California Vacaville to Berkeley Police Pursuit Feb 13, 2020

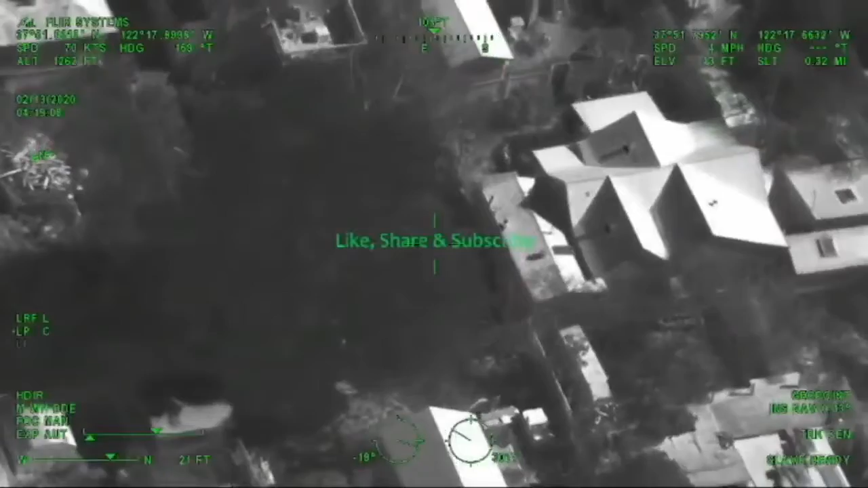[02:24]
H-32, subject for bailed. I got a visual on him so far. He's hopping fences headed southbound.
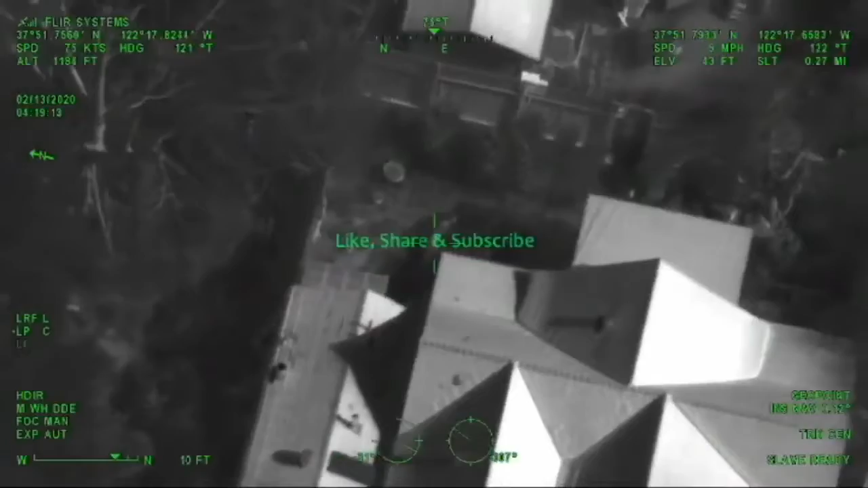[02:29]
He's in the backyard at 2-3-2-0-8. 2-3-2-0-8. He's running back out towards the front.
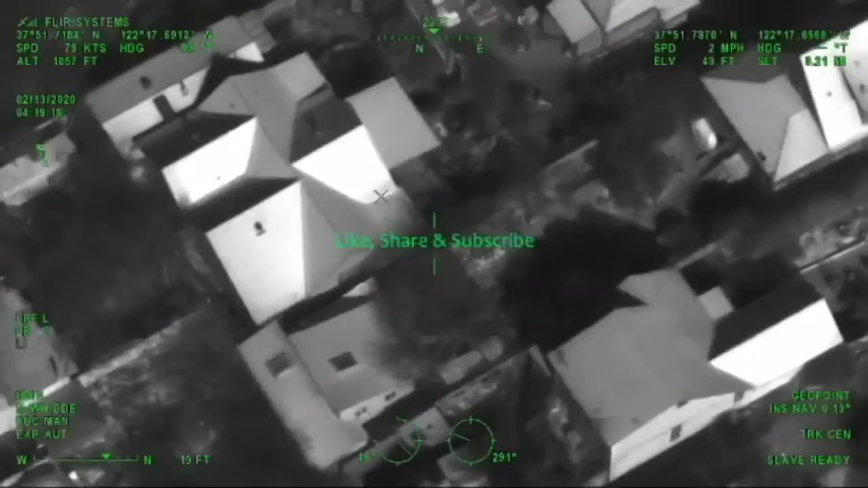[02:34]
Copy, he's hopping fences at 3-2-8-Bancroft.
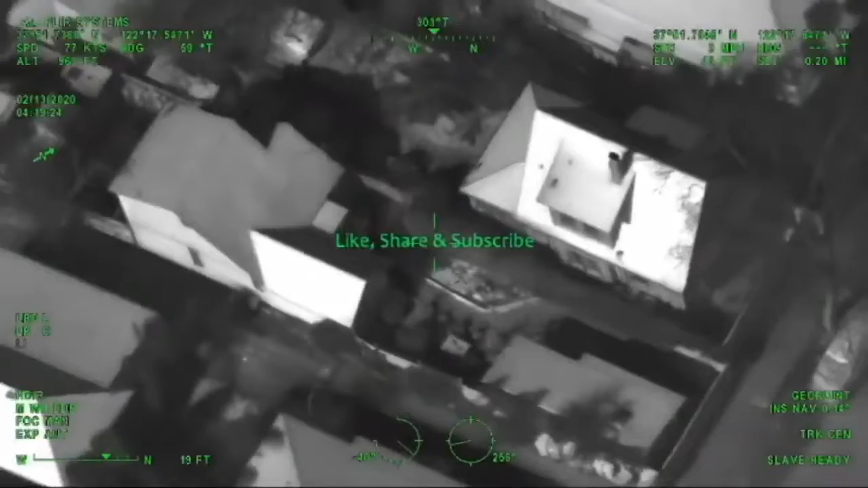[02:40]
H-32, he's in the backyard at 2-3-2-0-Bancroft. Now he's headed westbound.
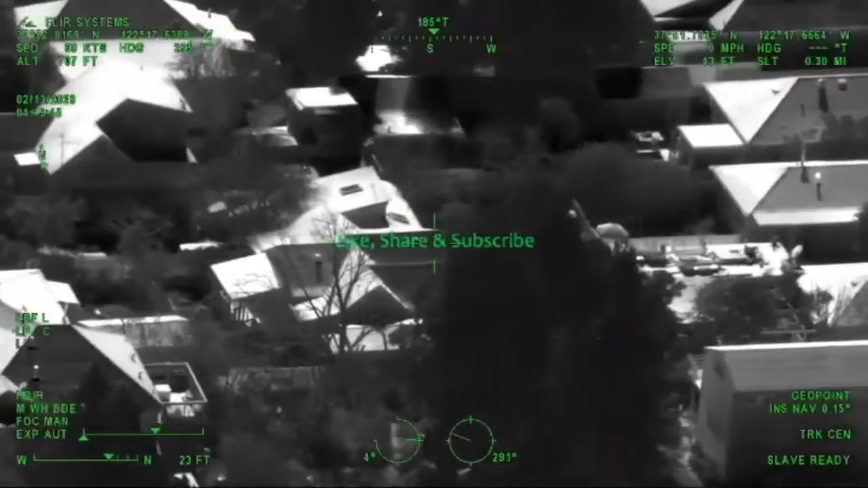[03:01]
H-32, clear the channel. H-32, I copy, clear the channel.
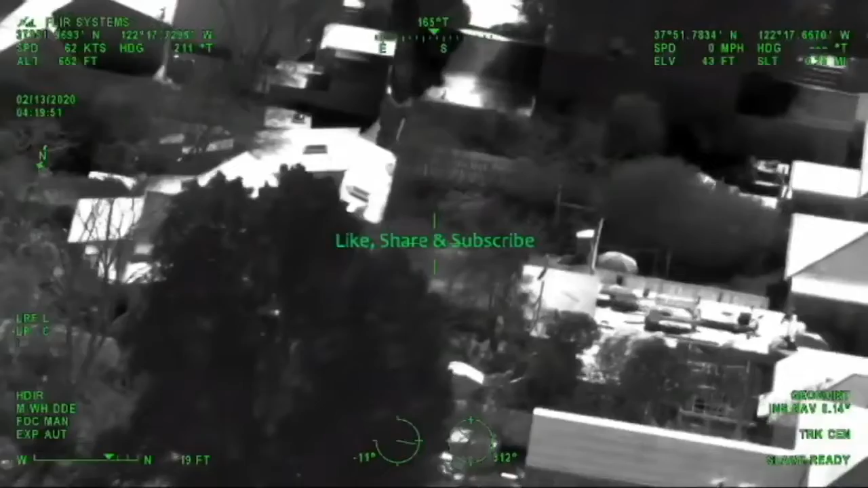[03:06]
H-32, I still have visual of him working on an address for you here.
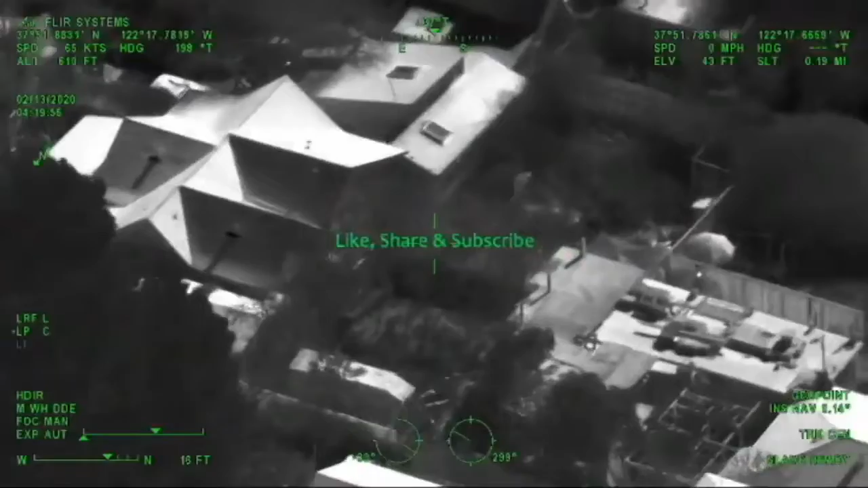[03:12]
He's in the backyard of 2-3-2-3-7.
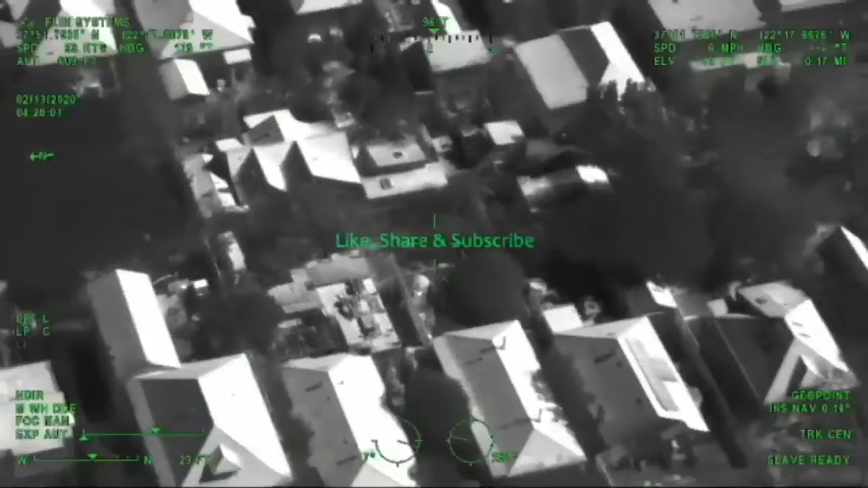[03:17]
Copy, in the backyard of 2-3-2-3-7.
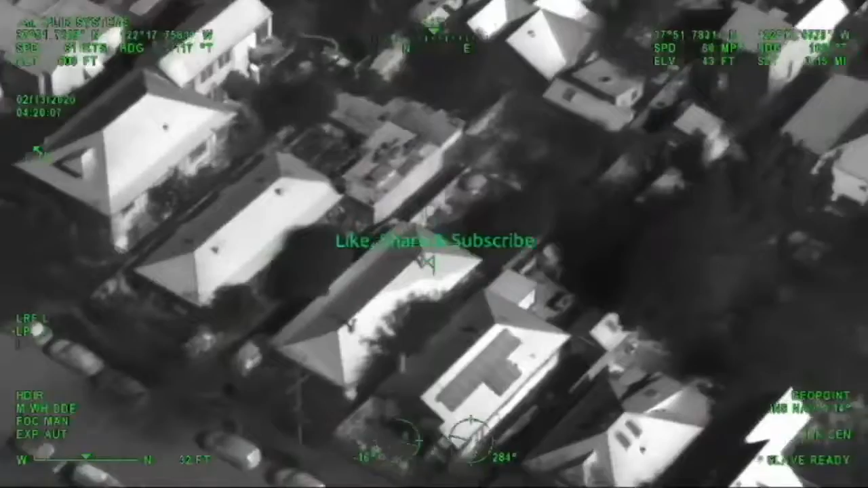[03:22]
Copy, in the backyard of 2-3-2-3-7. VMA, white sneakers, dark clothing. Alright guys, he's hunkered down right now.
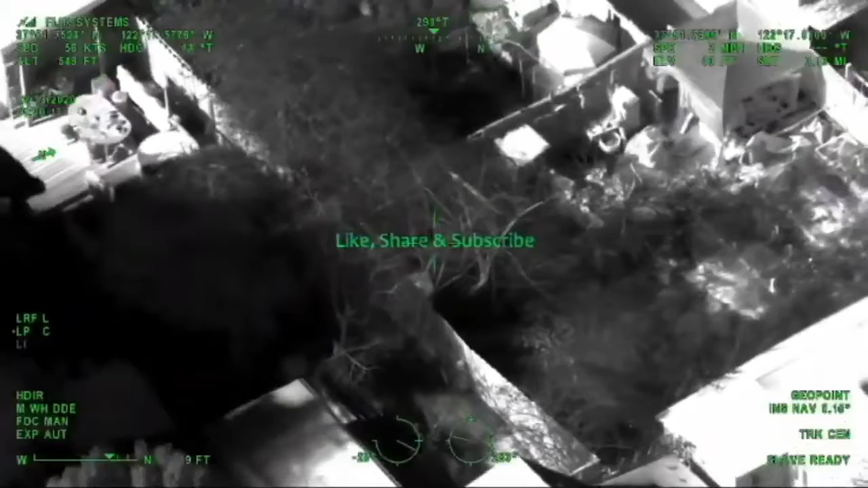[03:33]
Looks like he may still be in the back of that initial 8th Street address.
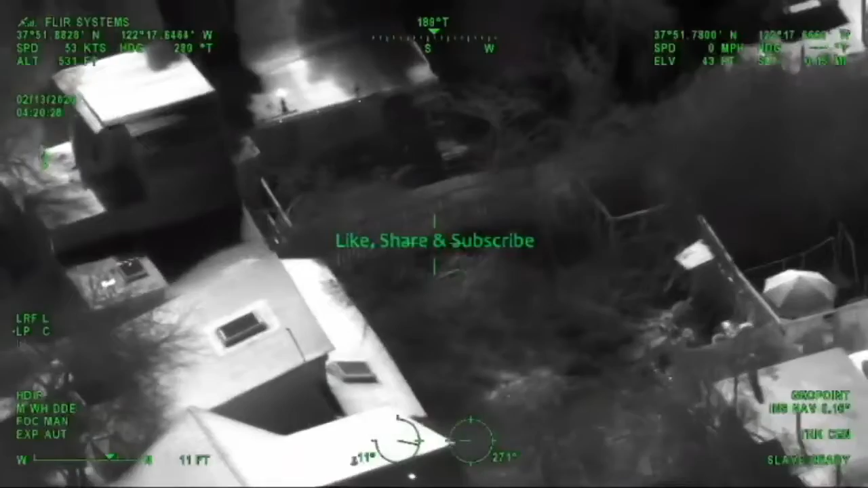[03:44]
Alright, he said that southbound through the yards, guys. Southbound, so whatever street is south of Bancroft. Southbound through the yards.
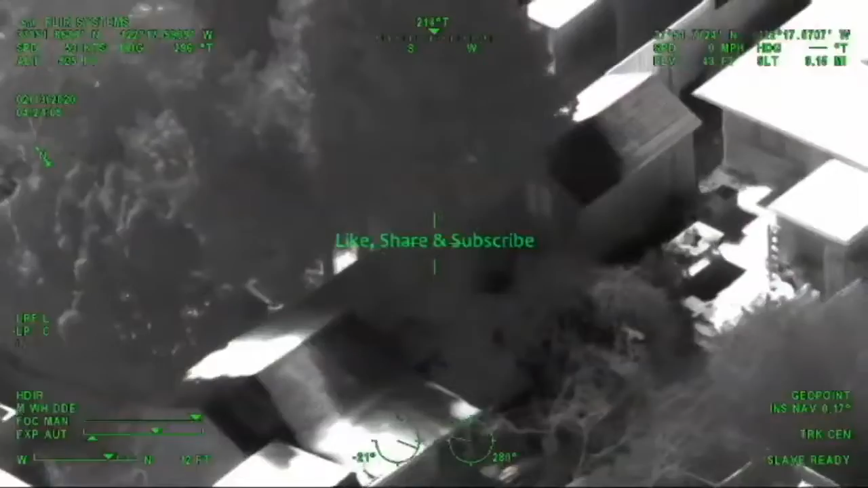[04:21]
Berkley PD is with you, they're in the area of 2323 7th in the backyard. Traffic, two o'clock, high, less than one mile.